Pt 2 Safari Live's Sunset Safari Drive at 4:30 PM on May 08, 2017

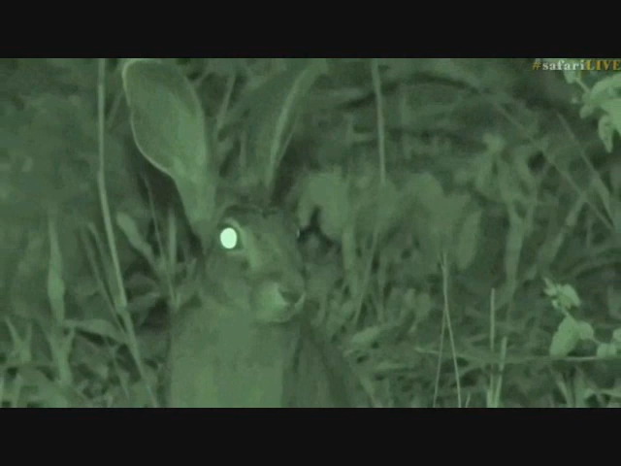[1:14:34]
any light at all on this scrub here so it's not a rabbit it is got very big ears as you can see they're long and tall they don't flop like a rabbit's ears often can and you can see that it is listening very very carefully and it's important for the animals out here to have a good sense of hearing that's the way that they spot potential threats that could be coming towards them and out here on a night like tonight you'd find that an owl
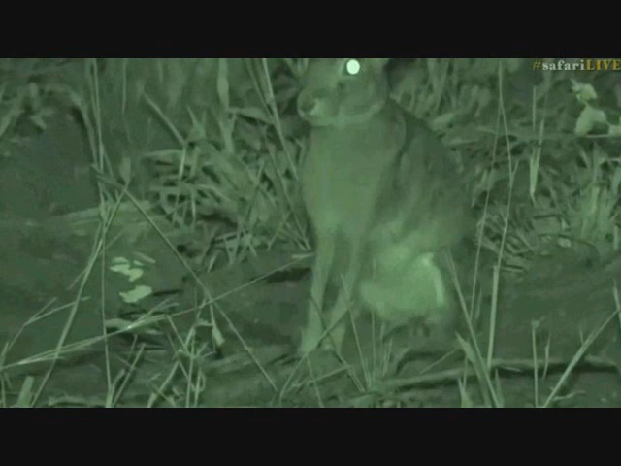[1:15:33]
really really really quickly so rabbits tend to hop you can see those very powerful front legs they've also got very powerful back legs that they'll use to power themselves along the ground big claws as well to help them grip the floor and then they will go darting off into the distance now it's not very bothered by us at the moment and that's because we're sitting in darkness and the reason why it's important not to put a spotlight on an animal that is not used to the light and sometimes the hares unfortunately get a bit spooked and a bit dazed by the light so the reason for that is of course it
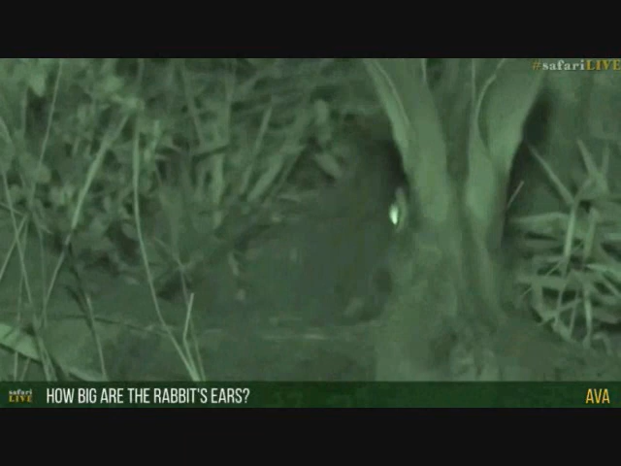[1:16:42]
Africa we've got the smith's red rock rabbit and the riverine rabbit are the two species that we see they're quite rare though and I haven't seen them up here so their ears are quite big but I think a hare's ears could get even longer look how big and robust those ears are but I'm not 100% sure but he's looking for something to eat now and he's nibbling on some leaves it actually looks like he's eating some gwarri leaves which is one of my favourite trees out here they will also eat grass
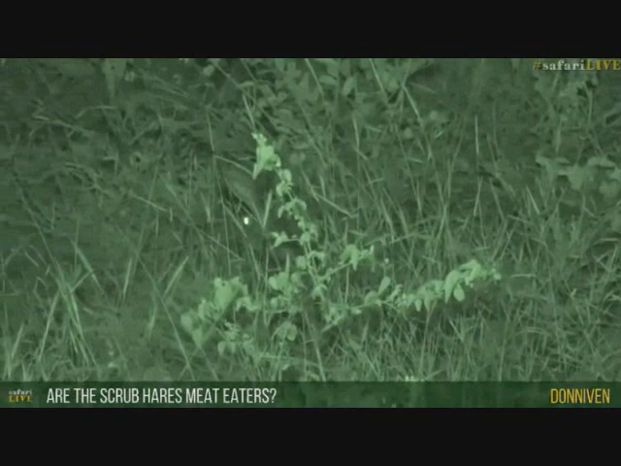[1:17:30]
if it would come over and nibble on my leg but we don't have to worry about that it just eats vegetation so it's really just eating grass at the moment and the grass is still lovely and nutritious because we've had lots of rain so it's nice and green and it's providing lots and lots of nutrients and minerals for the scrub hair but you see how careful it's being and trying to be as quiet as possible the animals out here don't want to be spotted
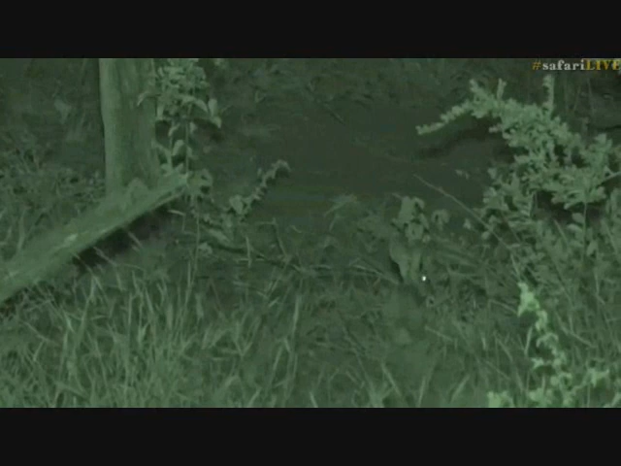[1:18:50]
all and watching it go about its evening isn't it quite cool now they're actually quite big these scrub hares they're not very small and I would say that they must be about the size of a soccer ball not including their ears of course so they're quite large and the rabbits are a little bit smaller and I think the scrub hares could be a bit taller too but how cool is they amazing now we're going to bring out the spotlight soon and I have a request before we go across to Byron and that I think when you go to him you should ask him to show you the moon